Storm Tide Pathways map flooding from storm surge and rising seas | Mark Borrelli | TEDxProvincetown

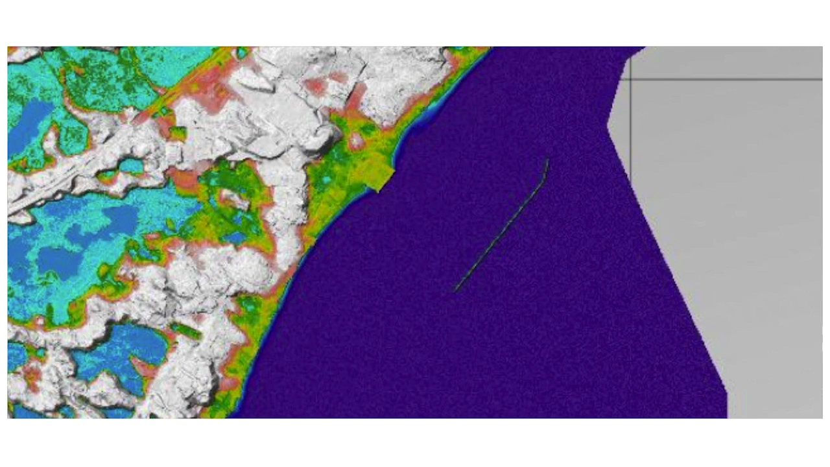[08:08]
to flood a given area here is a screen capture of a website that shows you the extent of flooding